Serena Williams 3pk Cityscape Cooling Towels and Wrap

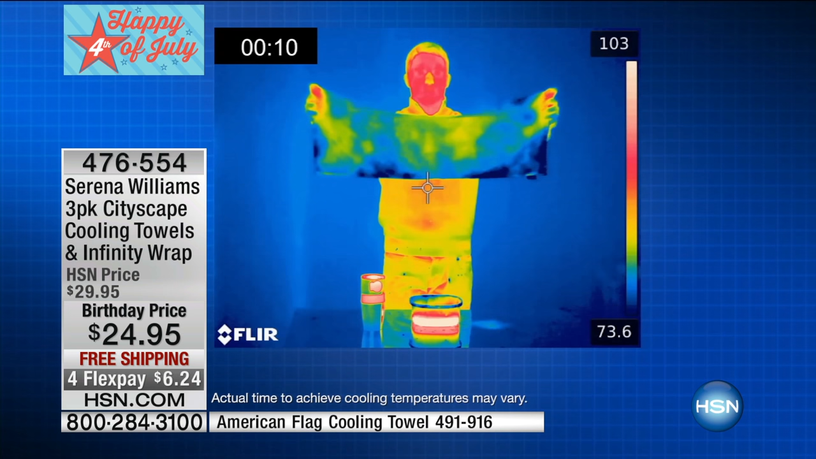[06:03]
Look at this. I want to talk about this thermal camera. Tell me that's not cool.
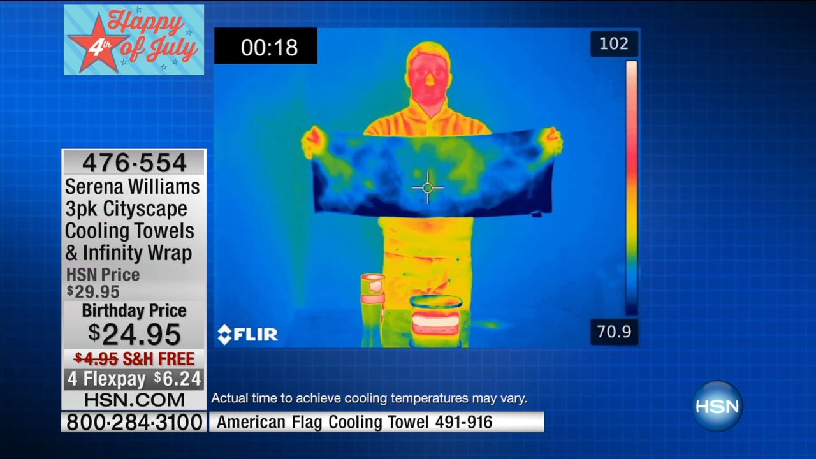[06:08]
When we launched this, it was like, what's happening? First of all, before the towel was dipped, it was in the hundreds. It was about 110 degrees.
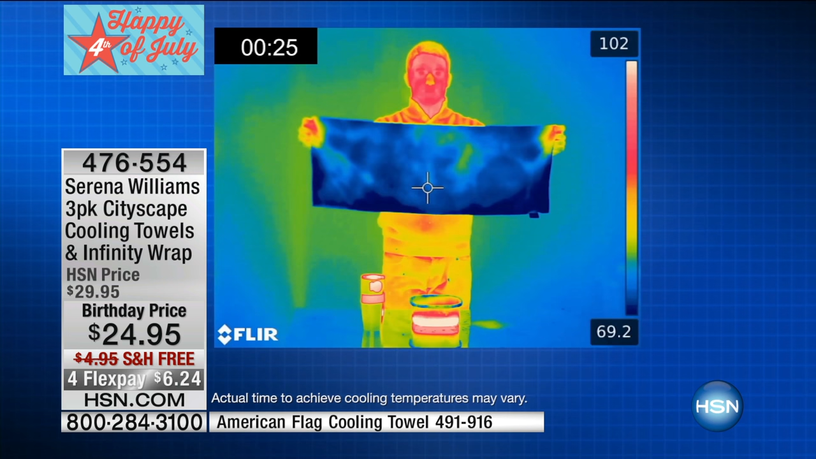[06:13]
The thermal imaging camera will literally show you before your eyes how it instantly cools. That's what you want.